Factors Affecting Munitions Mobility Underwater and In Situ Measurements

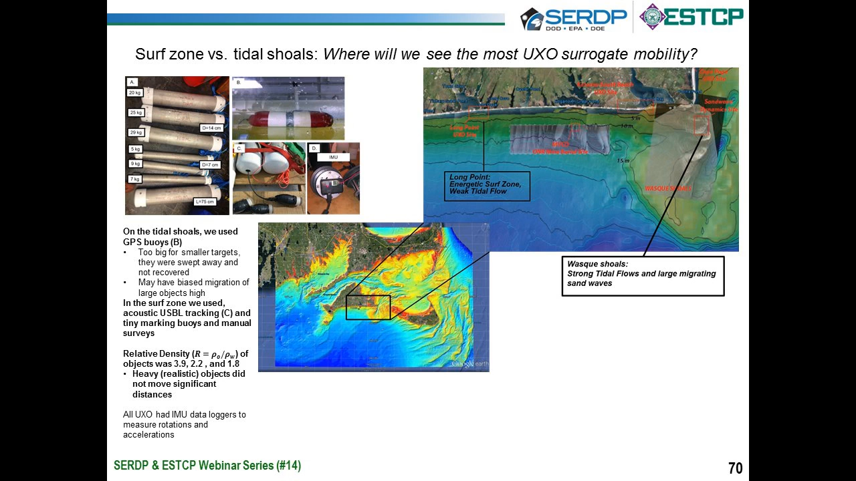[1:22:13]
And they definitely see, I think what we want to look at is this slide right here. Down here, these are tracks of UXO mobility.